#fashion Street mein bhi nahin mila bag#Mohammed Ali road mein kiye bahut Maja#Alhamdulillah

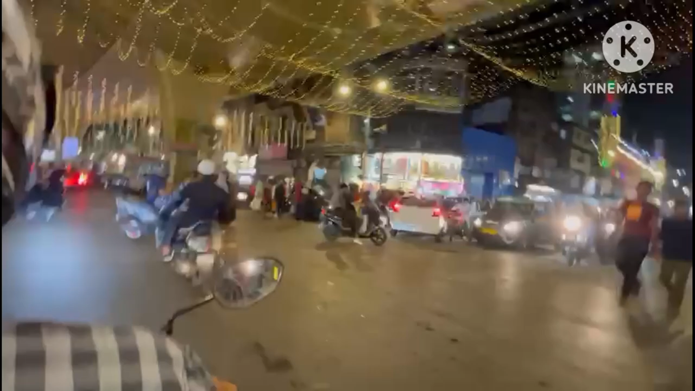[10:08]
इसे कहते है रमजान की शहल महल यहां पर देख लो गाइज यहां पर कि जादा ट्रापिक हो दी है सब लोग जो शॉपिंग ले आएं यहां पर यू देश सकते हैं सब लोग
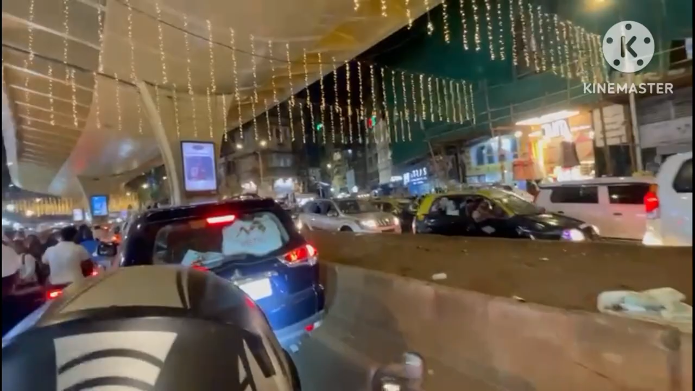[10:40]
आप लोगों को बुर्चे की दुकान सारी दुकाने सब कुछ मिल जाएगा आप लोग देख सकते हैं